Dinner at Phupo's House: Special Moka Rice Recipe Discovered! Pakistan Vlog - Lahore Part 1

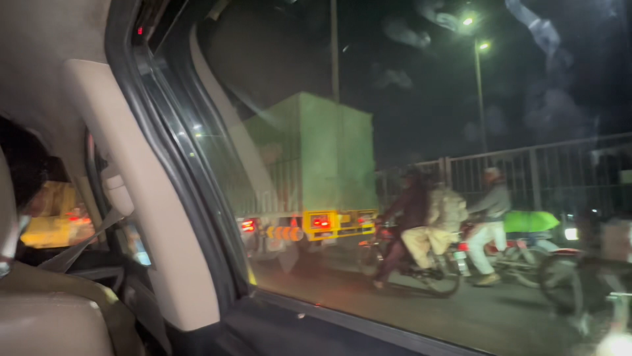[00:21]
यू कैन सी. एंड वी आर ऑलरेडी लेट बिकॉज ऑफ दैट मैन एंड दिस.